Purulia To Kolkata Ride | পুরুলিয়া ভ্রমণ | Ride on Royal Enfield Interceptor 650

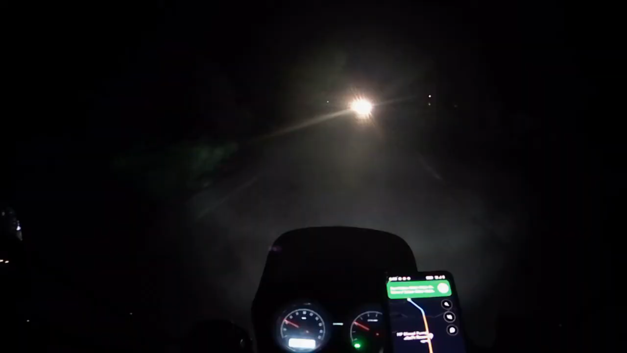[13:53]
We are now in Bakura. We are now in Bakura. We are now in Dhingapur Barrage. The Dhingapur Barrage is a big dam.
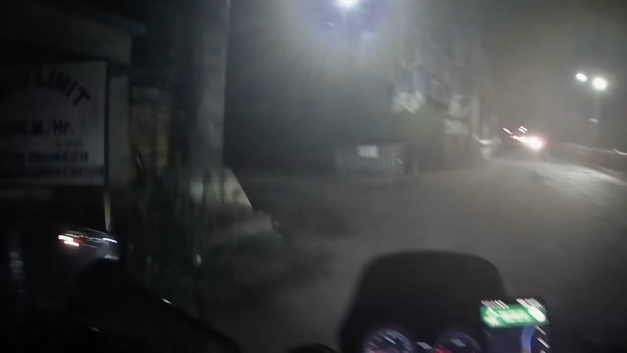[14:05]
We are now in Dhingapur Barrage. Dhingapur Barrage is closed.
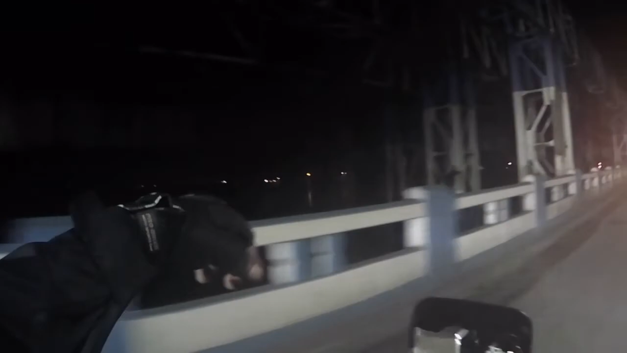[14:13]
This is Dhingapur Barrage. This is the dam.
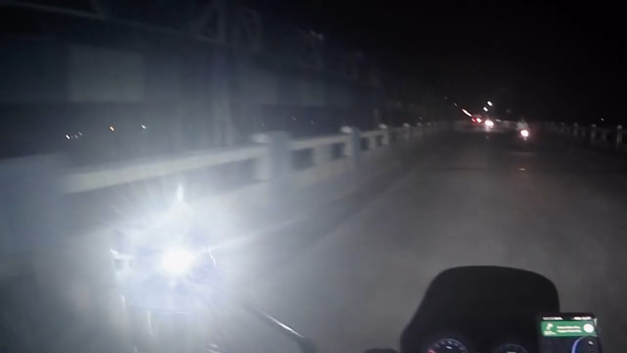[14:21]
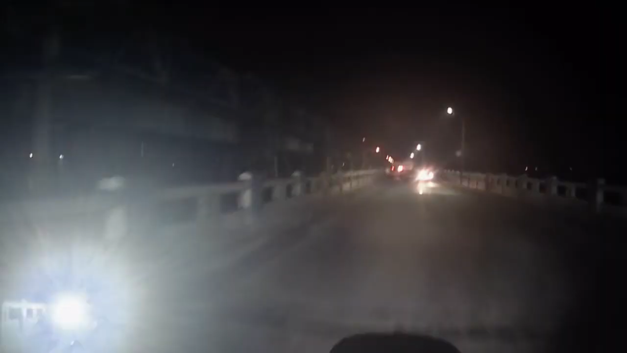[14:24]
This is the dam. This is Damudar Nagi. This is Damudar Nagi. This dam is called Damudar Nagi. This dam is showing the other plank.
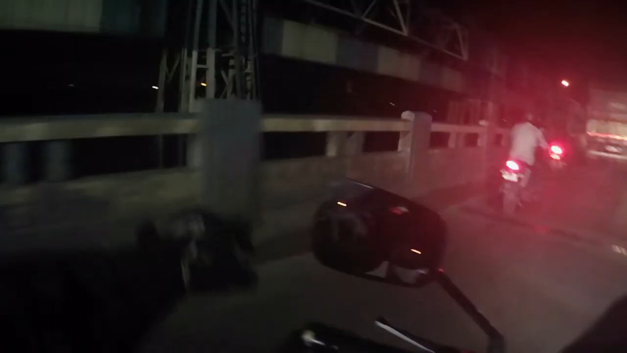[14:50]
This is the light. This dam is showing the other plank here. This dam is showing the other plank.